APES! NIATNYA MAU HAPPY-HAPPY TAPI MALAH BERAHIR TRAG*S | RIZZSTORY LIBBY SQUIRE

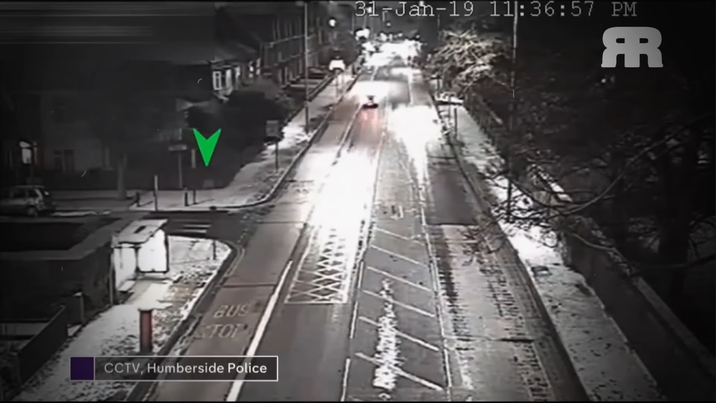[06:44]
11.39 malam. Menurut beberapa saksi yang melihat Libby, saat itu Libby terlihat menangis terisak-isak.
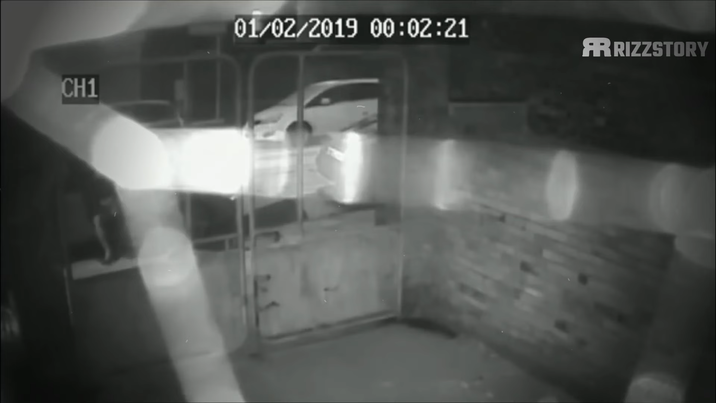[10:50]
dan dia terlihat duduk di kursi pengemudi dengan kaki keluar pintu seolah-olah dia sedang menunggu sesuatu. Dan setelah kendaraan di dekatnya terlihat pergi, 3 menit kemudian Powell berdiri dan berjalan kembali ke arah jalan Beverly.